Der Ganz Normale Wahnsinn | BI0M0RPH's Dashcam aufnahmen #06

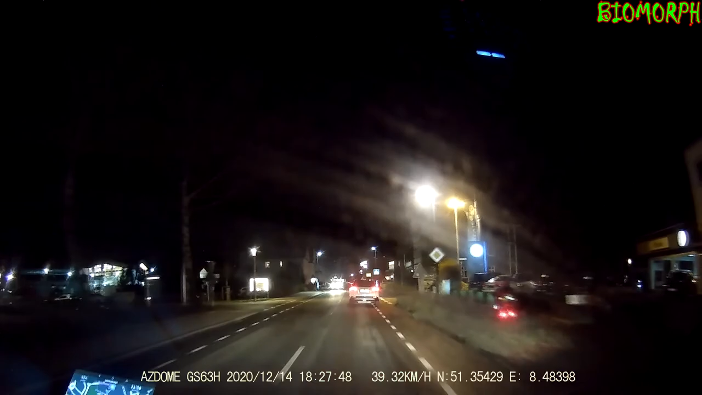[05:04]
Alter! Ist das bescheuert? Geht ja einfach stumm vom Bordstein, um zu gucken auf den Radweg, ey.